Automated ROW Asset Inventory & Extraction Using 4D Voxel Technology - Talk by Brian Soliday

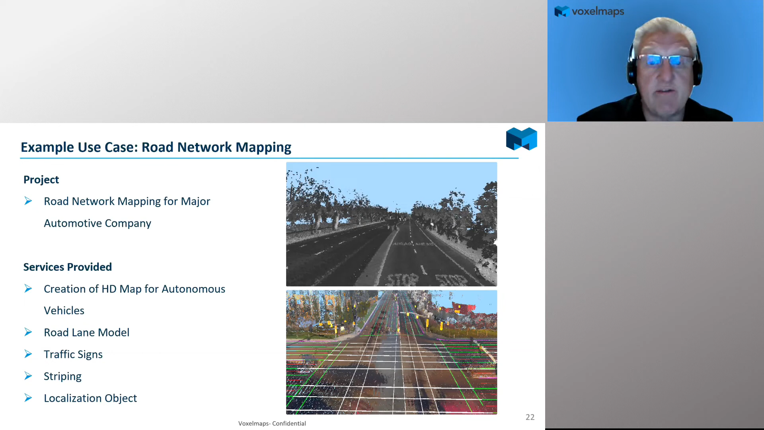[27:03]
That's a lot of data and a lot of experience, I would say, you know, in terms of data collection. So, not, I would say, not many organizations have the experience level of collecting the amount of data that we have from the mobile asset. Asset inventory. So, here's another one. This is more in the electrical transmission and electrical distribution. So, in this case, utility infrastructure was captured using aerial lidar, okay? And we did all the data processing of the customer capture content and then this AI machine learning automated feature extraction and then validated
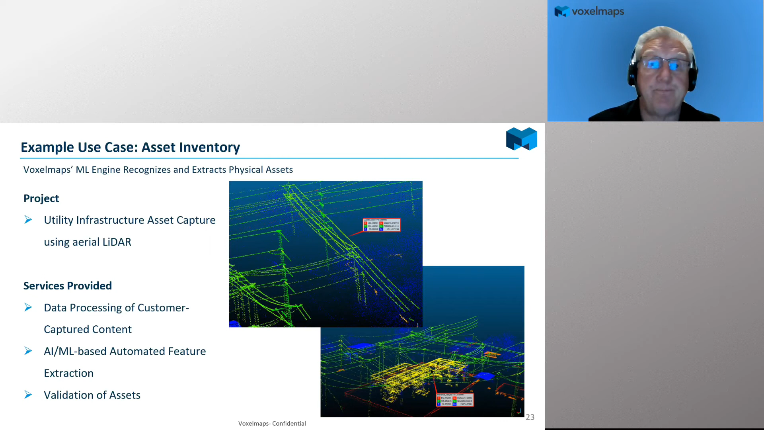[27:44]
the assets and created a database of those assets for this particular end user or customer. Vegetation management and encroachment. So, in this case, you know, asset capture using both mobile and aerial lidar. So, you can use both and merge the two together. And we did the data processing of the content and then the automated feature extraction of, you know, the poles, the conductor wires, vegetation, etc. And then from that, do a buffer and overlay, you know, a buffer around each conductor line at various distances,
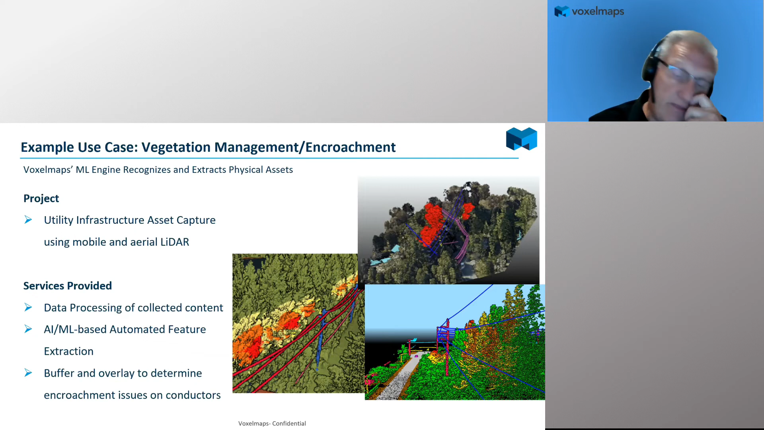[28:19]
seeing where we had encroachment issues on those conductors. And then identified the vegetation, the location, the location and the amount of vegetation for workload or cemental. This was a project we did for a telecommunications company. So, this was an interesting one because of the delivery, right? So, we had driven a city before. So, we had the data in archive. And then we,
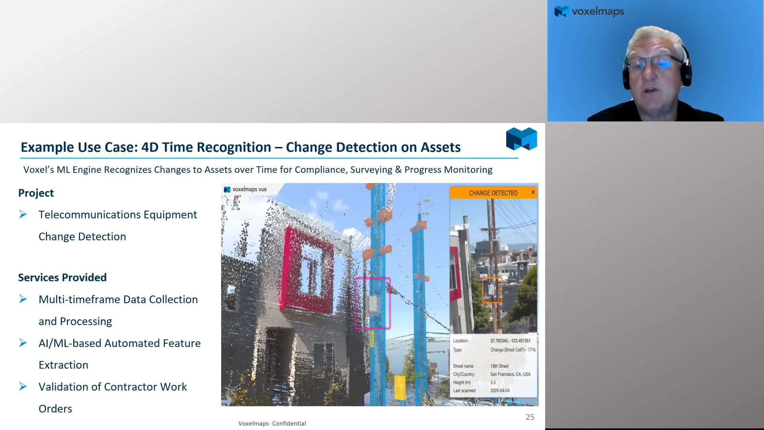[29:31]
they were placed, and they were placed on the right assets as well. So, in this case, the customer wasn't worried about, you know, if you look at this image, they wasn't worried about that second pole, right? All they wanted to know was, show me where I have new assets located on what pole. That was it. So, an interesting delivery at that point.
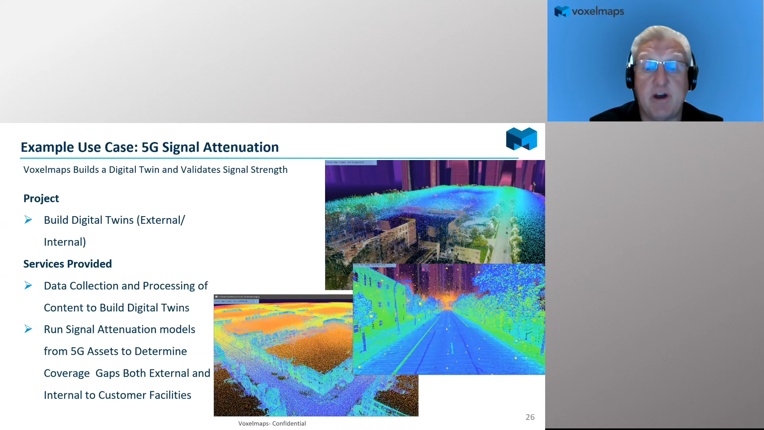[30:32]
So, they were looking at not only when people are on the street, but, you know, employees in the building, you know, in office 5G, do they have, you know, solid coverage of that? And so, this just gives you an idea that we just created, you know, each one of these voxels in that space, that air space, is the signal model, okay?
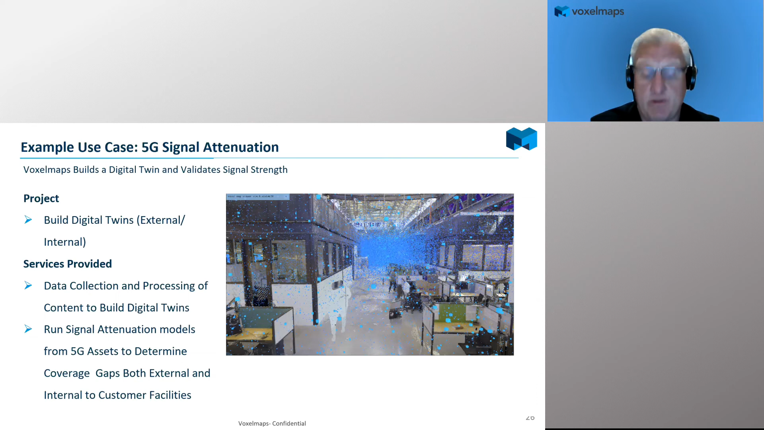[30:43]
Let me just show you real quick here.
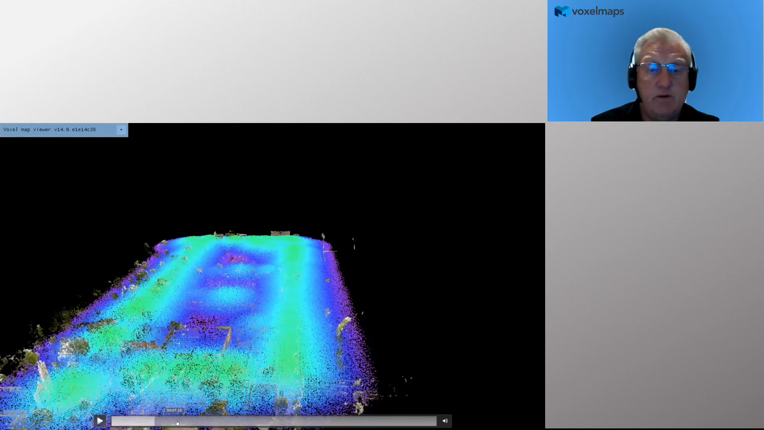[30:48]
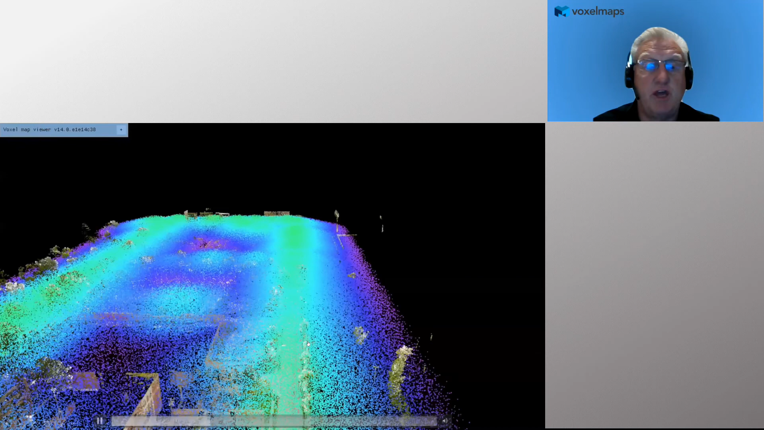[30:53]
So, this just shows a 3D, basically a fly through, through the model.
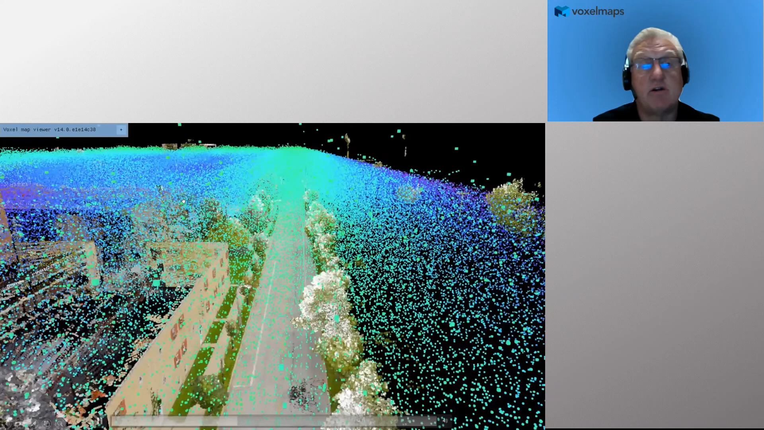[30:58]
So, you can see the various colors and the colors are the signal strength of the 5G signal in that particular environment, okay?
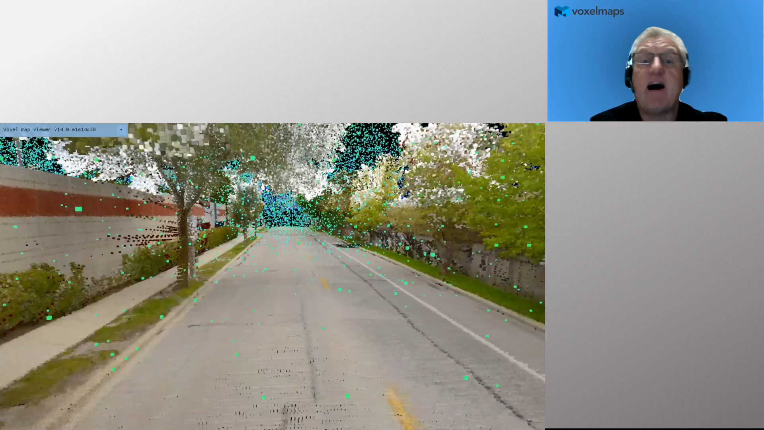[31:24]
values of the structure type will be really valuable in terms of doing this in the future.
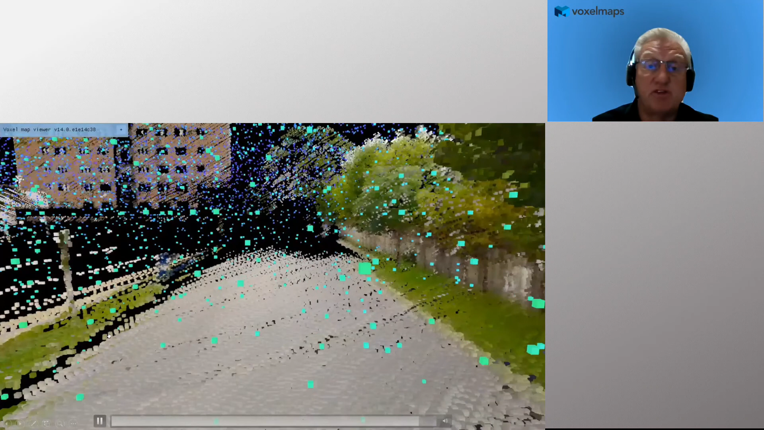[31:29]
Autonomous vehicles is another area where we're all seeing pretty substantial growth in terms of data collection and capture, especially on roadways and rights-of-way, knowing where signs are, are they too close to the road, you know, make sure people understand and then provide that, you know, the sign information to people as part of their navigation experience as well.
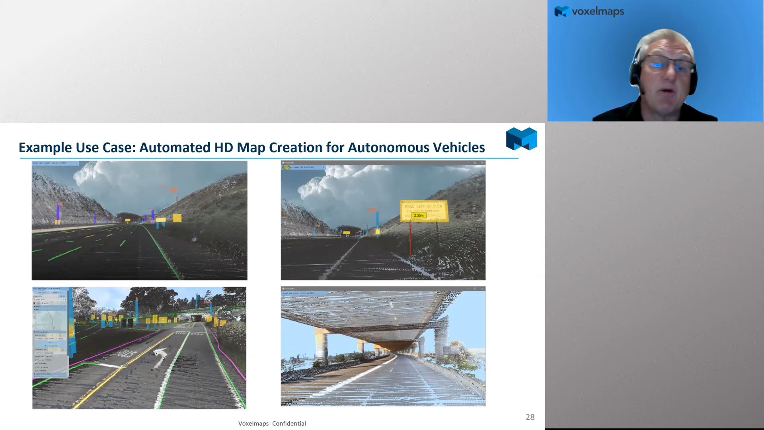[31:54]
So, we recently did an innovative project with a couple of organizations.